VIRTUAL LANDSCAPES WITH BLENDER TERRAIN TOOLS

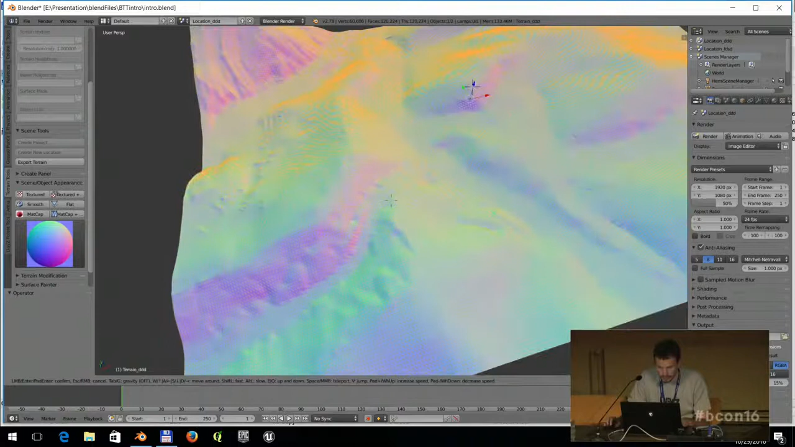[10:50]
so I know where the cracks will be on a terrain. Oops, that was too much.
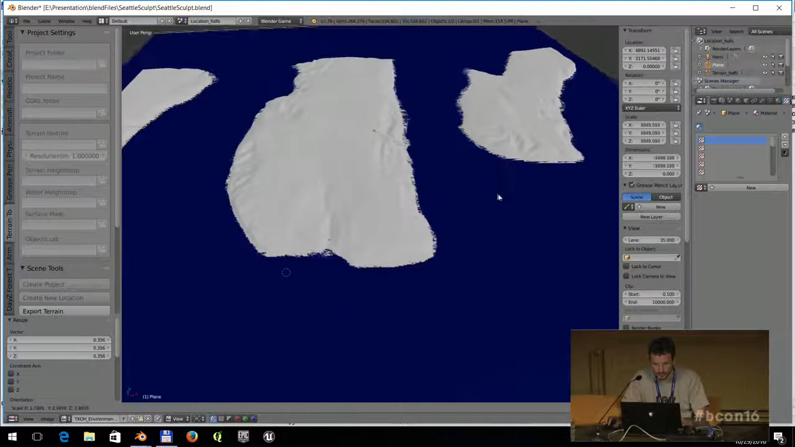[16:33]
So if I scale this, so there's really so this black plane represents the sea level.